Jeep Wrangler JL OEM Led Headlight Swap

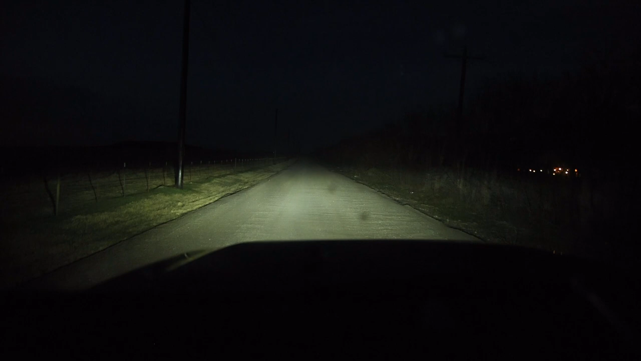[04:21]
the brights aren't crazy bright but they're a lot brighter than they used to be but overall compared to what it was I'm really really happy with how they turned out there's a rabbit you can see them now that I got these LED headlights in there so thank you guys for checking out my video and we'll see you next time